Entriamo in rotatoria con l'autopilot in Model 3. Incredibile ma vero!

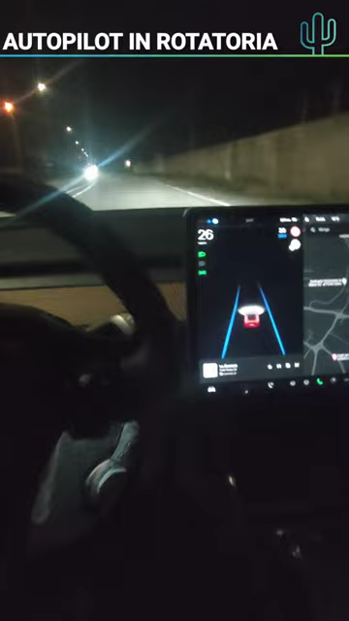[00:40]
Allora però facciamo, applichiamo la leggera pressione e riacceleriamo per riportarci alla normale velocità Prima volta che riusciamo a fare completamente una rotatoria in autopilot Sebbene, come dire, l'uscita fosse la prima della rotatoria Ottimo